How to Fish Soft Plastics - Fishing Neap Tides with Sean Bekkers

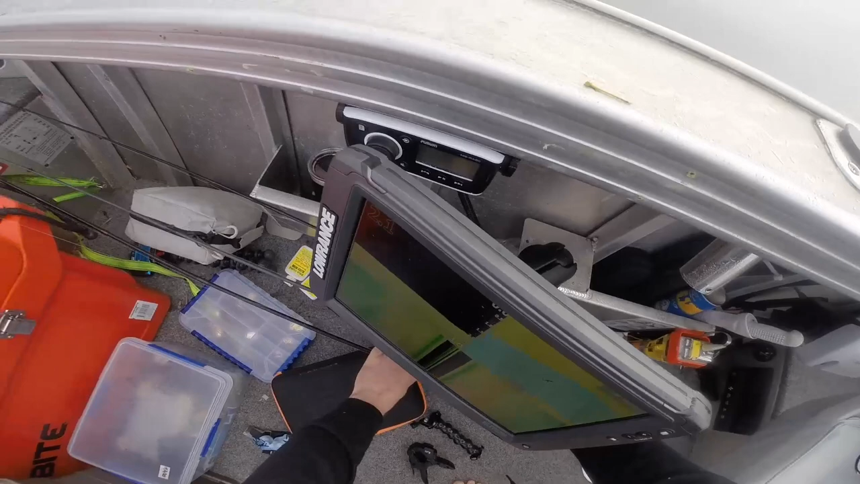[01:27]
So you see it's about 2 metres. I'll just sort out my life for a second.